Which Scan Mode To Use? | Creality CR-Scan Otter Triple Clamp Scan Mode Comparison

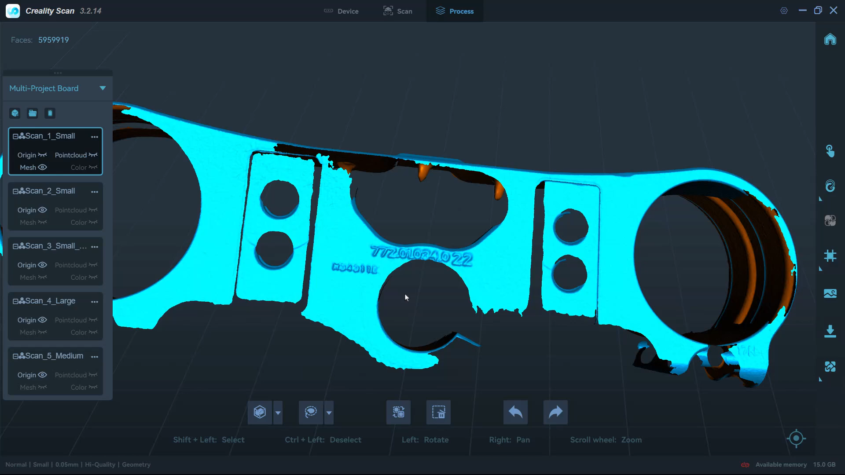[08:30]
For something like this the medium mode is going to give us plenty of resolution to capture the details and data and I wouldn't necessarily directly pull measurements or data off of the scan to reverse engineer it.
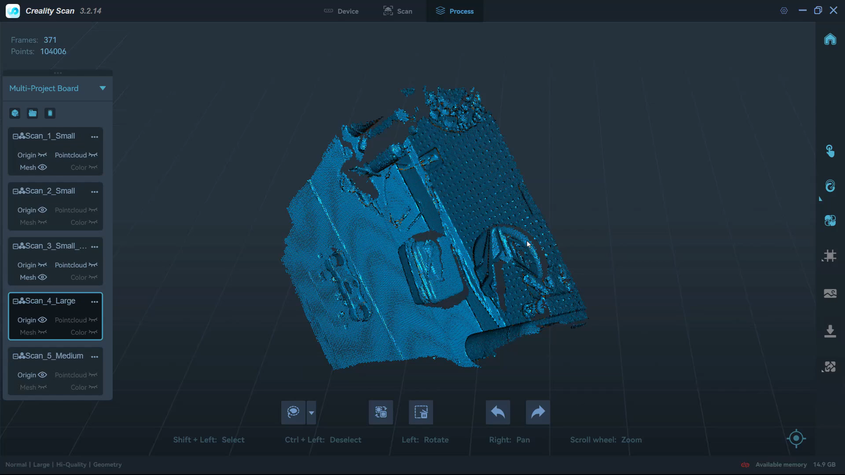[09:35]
Now there's no point in going through the process with the large scan because again we're not going to get any data that we're going to use off of it but just to kind of give you an idea of what it pulls in.
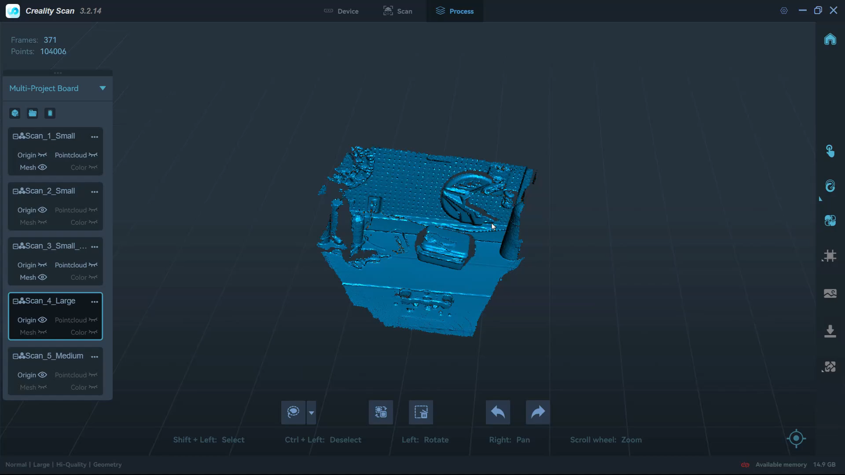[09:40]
It actually can pull in quite a bit of information.
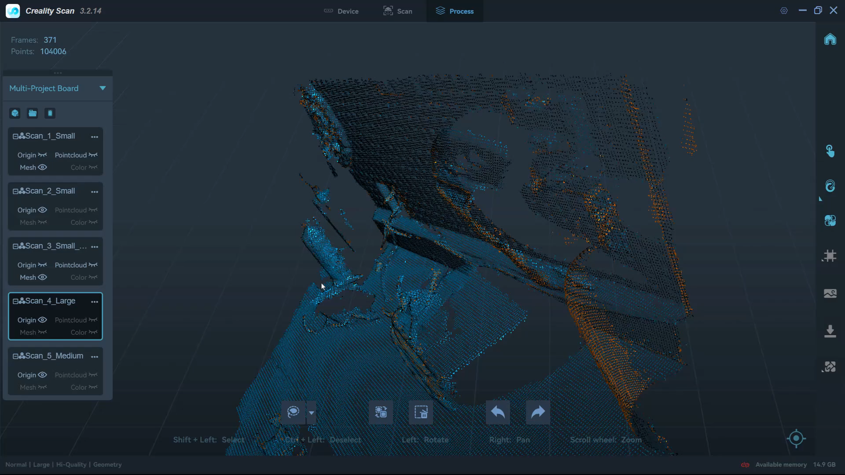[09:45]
I've got a couple brake rotors there that it grabbed and obviously some cleaning chemicals and things like that.
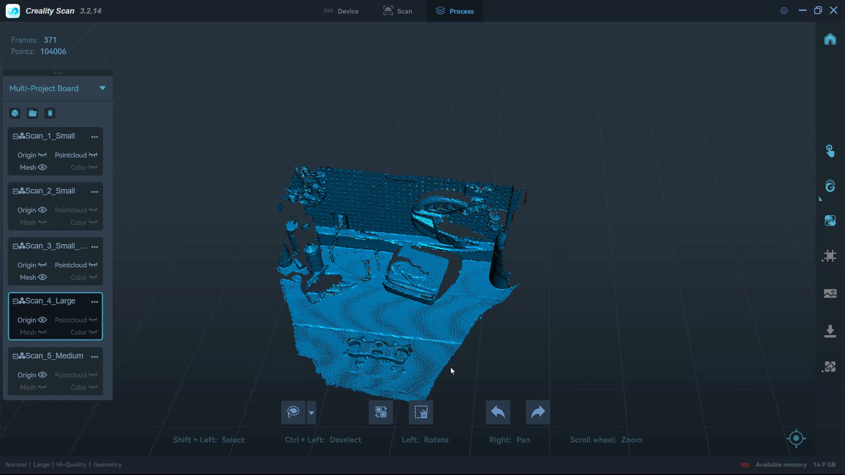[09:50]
And of course the medium mode which is again what we did for our tutorial in the previous video.